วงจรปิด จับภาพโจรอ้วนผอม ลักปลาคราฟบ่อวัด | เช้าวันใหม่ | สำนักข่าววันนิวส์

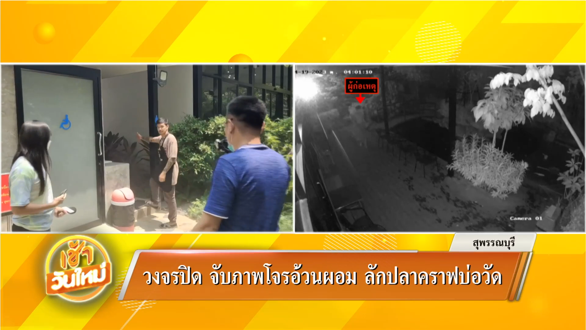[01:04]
ถ้าเจ้าอาวาจช่วยดูกร้องโอจรล ปิดให้หน่อยเปิดกร้องโอจรลปิดดูลักสมณ์เหมือนเป็นตามภาพเลยคุณผู้ชมฮะโจรอว่นผอม